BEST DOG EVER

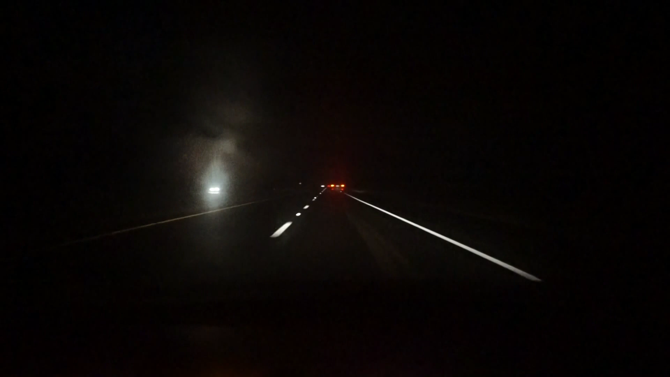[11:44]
guys I'm back before I got home because I want y'all to see this I don't know if y'all can see it yet this car in front of me
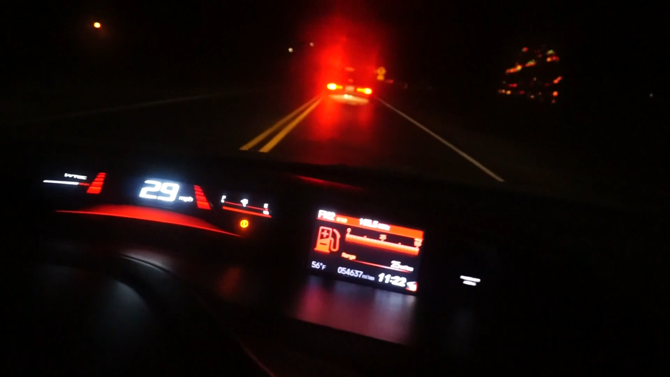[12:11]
has a God bless a tree hanging from the back of its back freaking uh tire look at this oh no you can't see it
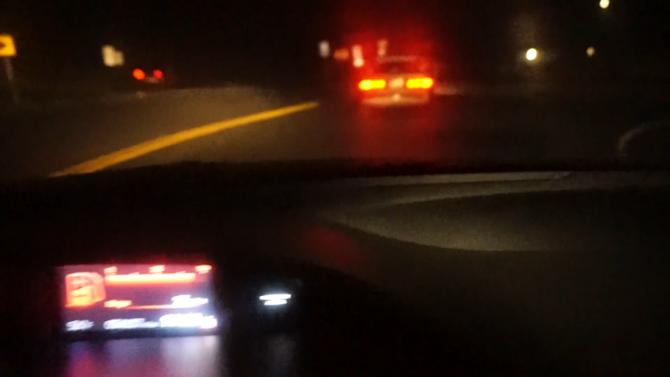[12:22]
oh they're driving away you can't see it alright we're going to try to see if you can see it again
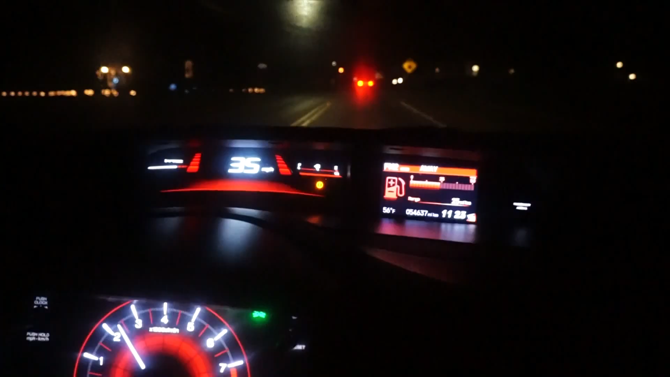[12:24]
it's just hilarious
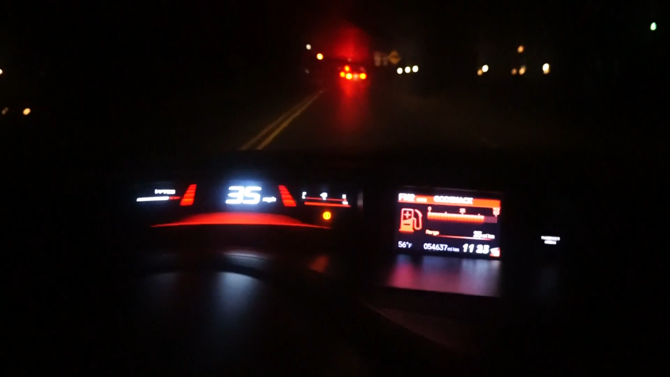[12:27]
can you see it can you see that it's a branch